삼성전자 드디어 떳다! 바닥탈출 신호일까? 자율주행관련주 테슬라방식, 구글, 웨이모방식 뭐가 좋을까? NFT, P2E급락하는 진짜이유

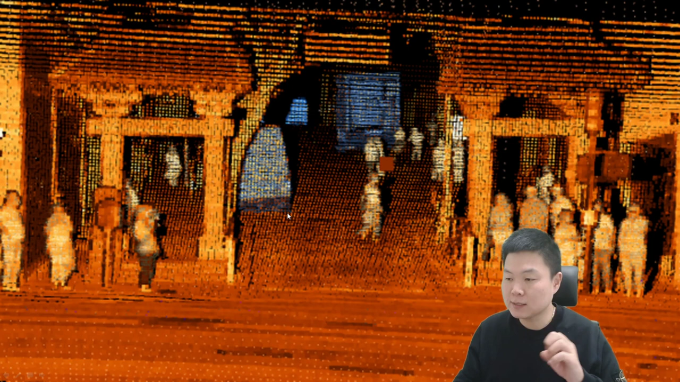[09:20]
통해서 반사되는 레이저에 반사되는 부분이 이런 식으로 나타난다는 건데 자 사람이 요렇게 서 있는 형태를 라이다를 통해서 알 수 있다 이 말입니다 자 대신
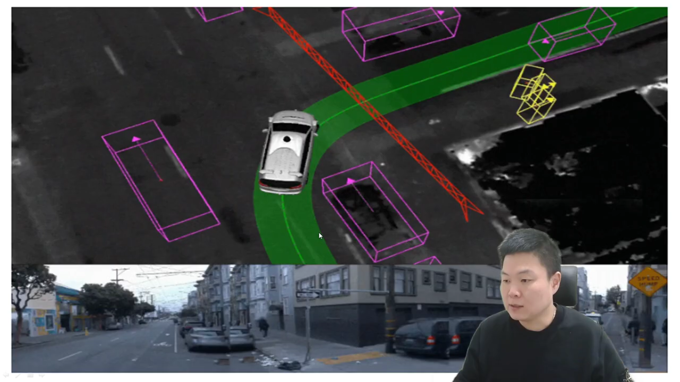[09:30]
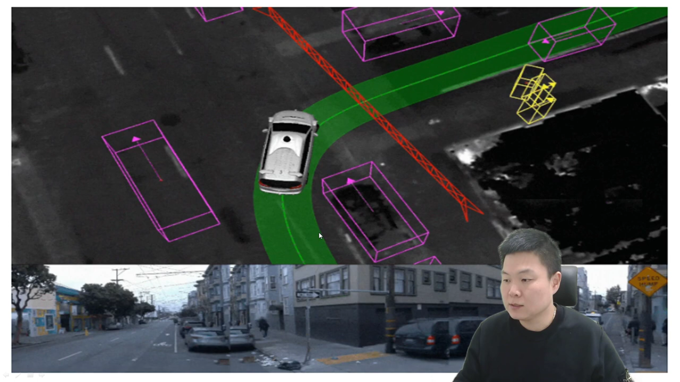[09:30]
이제 테슬리 요거는 이제 그 우리가 구글 구글 택시가 움직일 때도 지금 전체적으로 센서들을 이용하는 부분들이기 때문에 옆에 차들에 대한 운동 속도라든지 이런 것들을 계산해서 지금 우리가 우회전하는 영상을 지금 볼 수 있는 거고요 자 대신에 이제 우리가